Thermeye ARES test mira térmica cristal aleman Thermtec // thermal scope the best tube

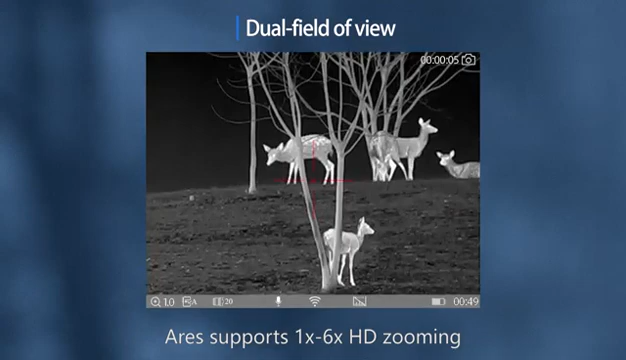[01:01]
A wide field of view is used for observation,
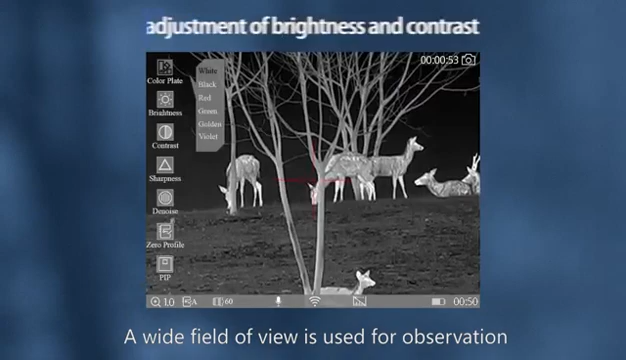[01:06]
and a narrow field of view is used for aiming.
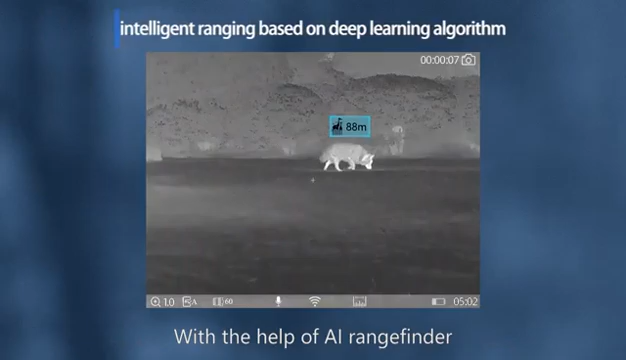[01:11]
With the help of AI rangefinder, it can automatically identify animal species and measure the object distance.
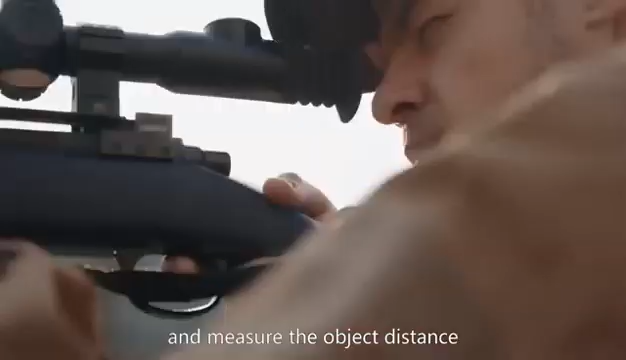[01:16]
When prey enter your shooting area, Ares will warn you immediately.
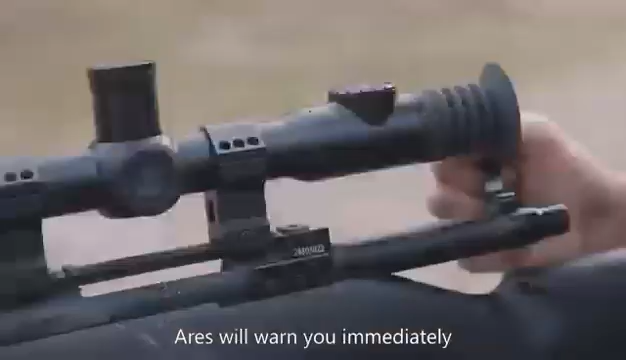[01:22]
So you can take a rest beside,
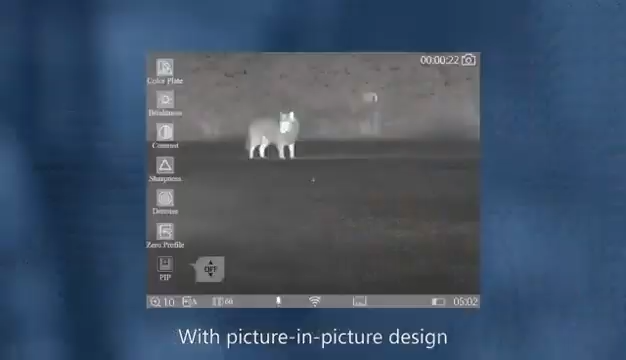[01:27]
with picture-in-picture design and a variety of radical options.